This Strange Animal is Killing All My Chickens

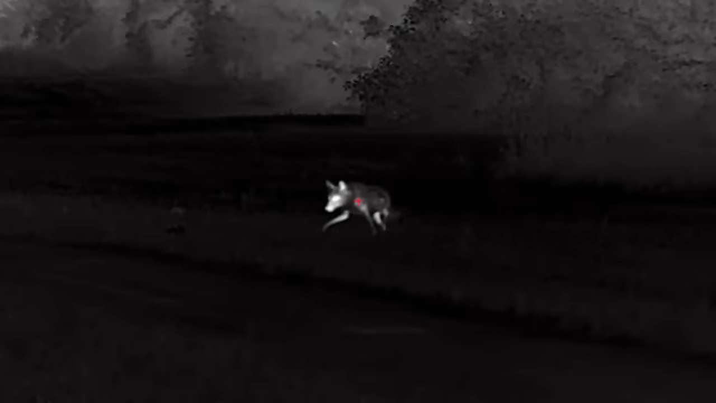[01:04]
that we can see the heat coming off animals and see them before they see us.
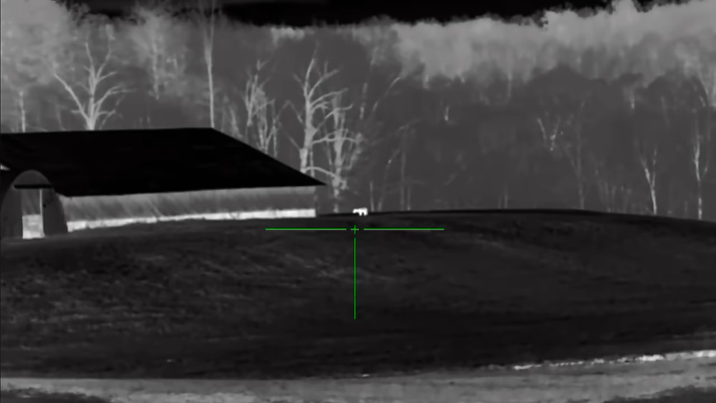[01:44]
Two heat signatures. I can't tell what they are.
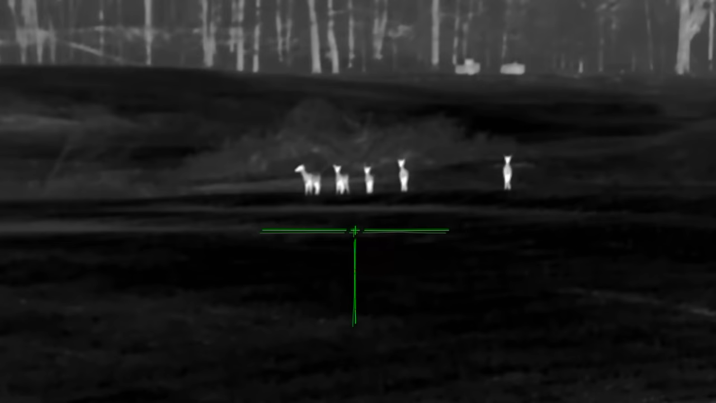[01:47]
As I scan through the rest of the field, I can definitely tell we got four deer and we've got something over there by that barn.
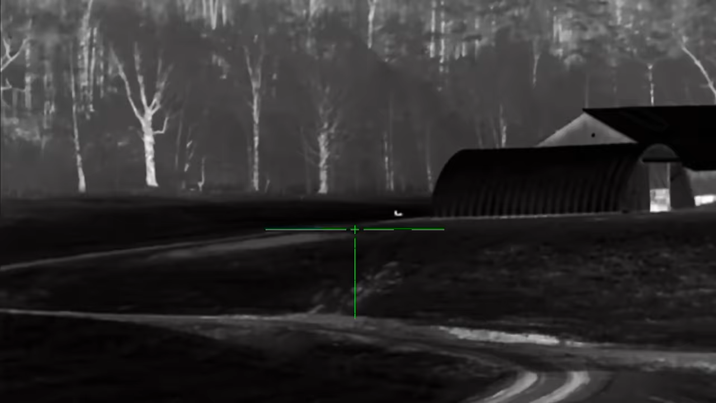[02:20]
After calling for a few minutes, we found out those two animals near the barn were actually deer.
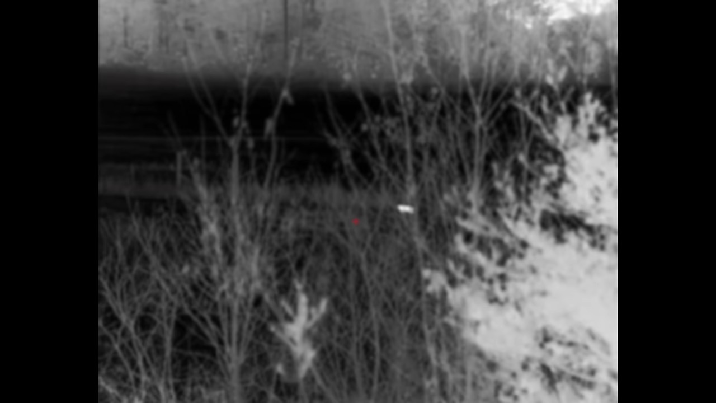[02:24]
But then something else showed up. Give me a little bit more. I don't like the pocket. You see? That egg. I'm not my favorite pocket. I can't do it. I'm gonna tail or not.
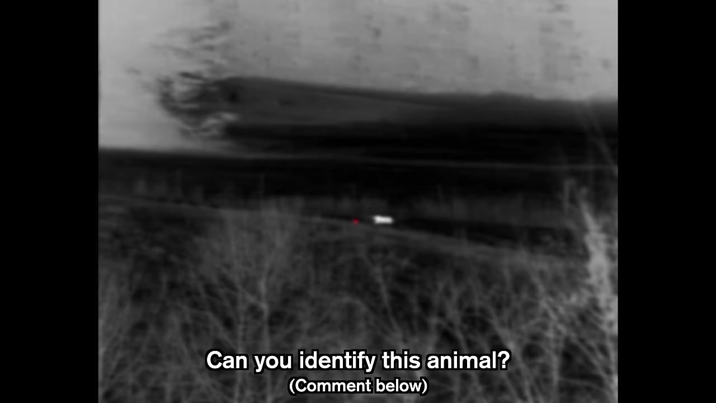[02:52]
What?
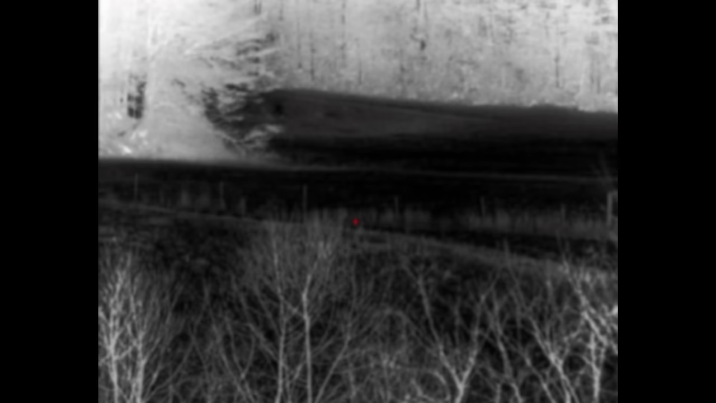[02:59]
So was this the mystery critter that had been killing the chickens? Well, we don't really know and it looks like we're not gonna find out because this old dude never came back out and we never seen him again. Over the next couple of nights nothing much was happening until I got the text from my neighbor that the predator had attacked again and this time it was pretty devastating.
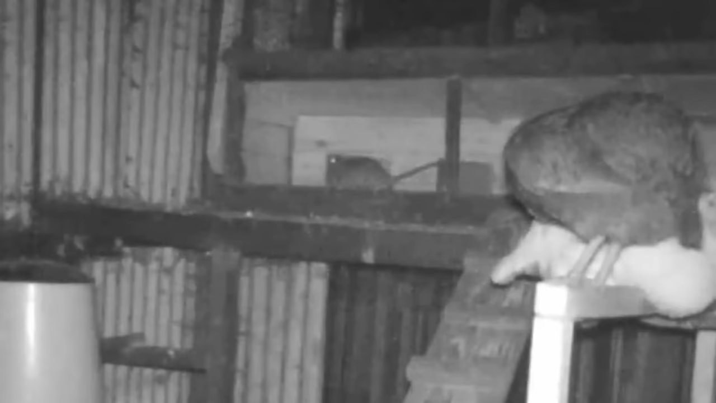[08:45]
At this point, if I had to guess, that kind of sounds like a rat.
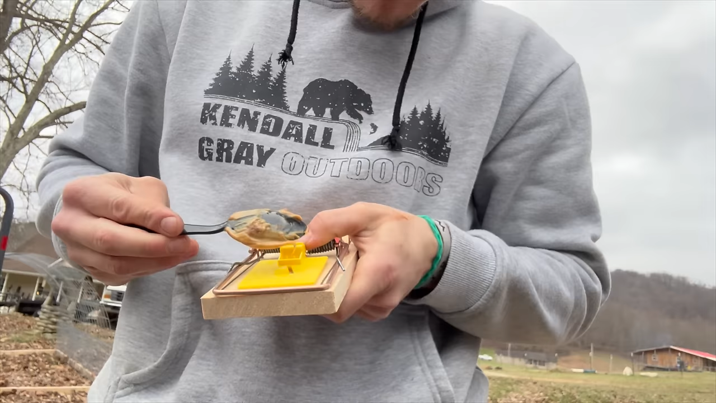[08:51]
So I went ahead, bought some rat traps, baited them up with peanut butter, and set them in places I feel like rats may be.
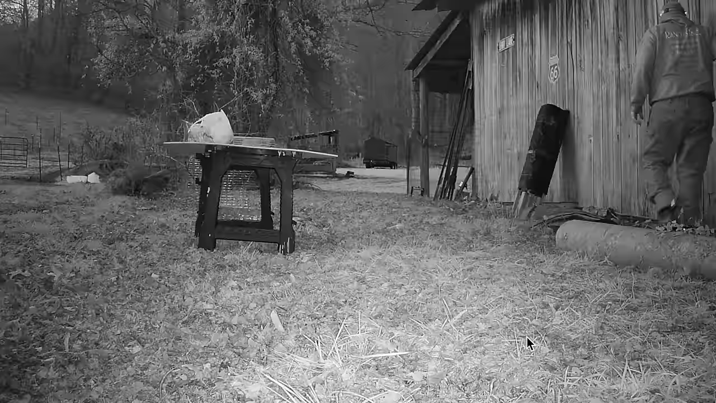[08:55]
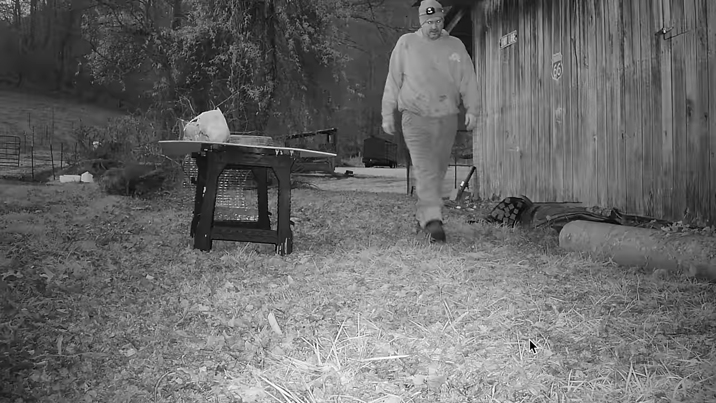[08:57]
After checking the trail cameras from the night before,
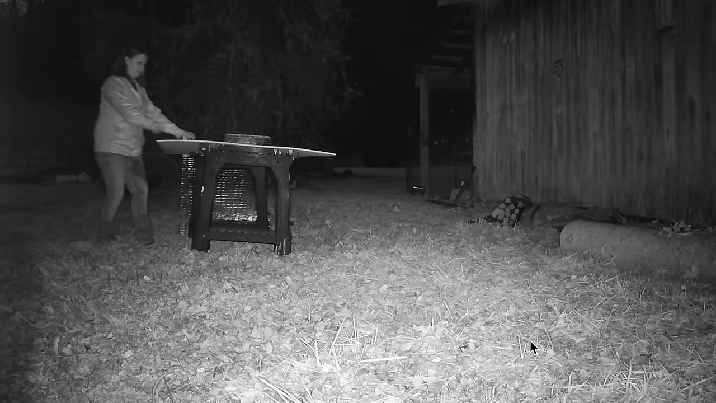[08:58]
I didn't feel like I seen anything, but I wanted to take it home and check it on the computer just to make sure. Right here's when it gets dark.
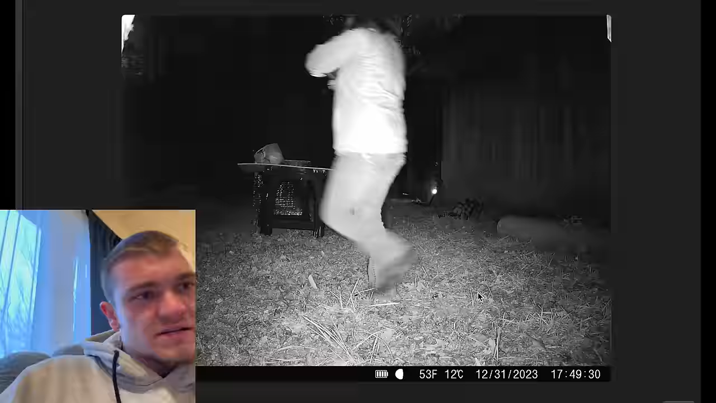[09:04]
Looks like they're just in there working on it. They said they were going to fence up some more stuff, but right here once they stop working is whenever we really need to be watching.
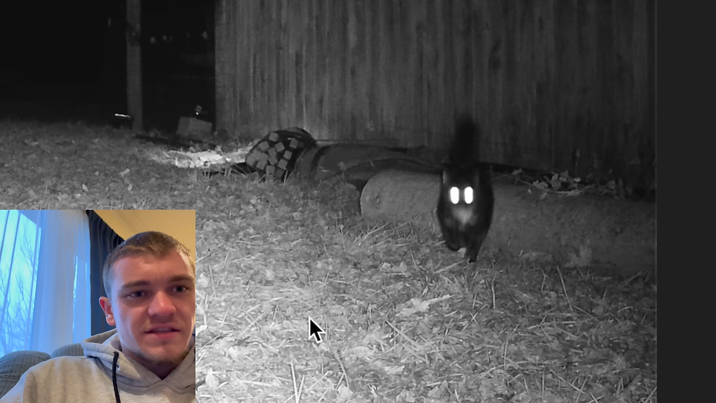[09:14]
Now this is, that's just a cat. They have cats. Keep in mind they have cats. All right, so right here we got our first picture of an animal. That is a rabbit. Now they actually have rabbits too. That's not a chicken killer, okay, to say the least. All right, here we got something, but once again I think that's one of their cats. Next video we got a deer right here. Extremely freaked out, but I don't think that's our chicken killer.
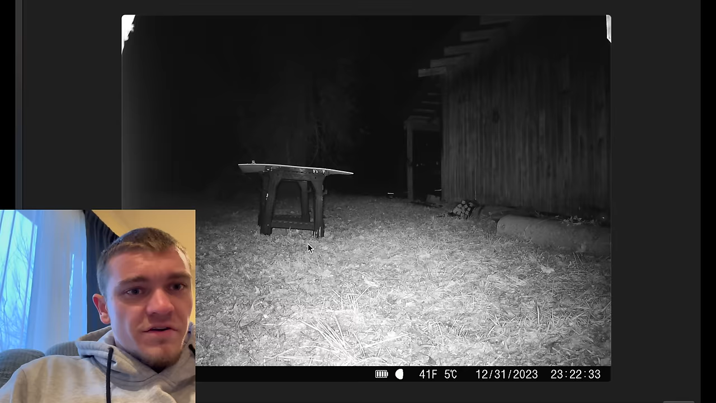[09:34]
Moving on, we have this over here that I don't think is a cat.
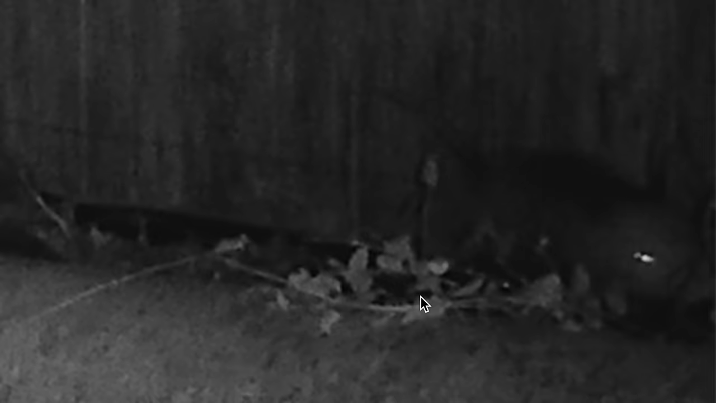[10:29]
Whatever this mystery critter may be, there's one thing for sure,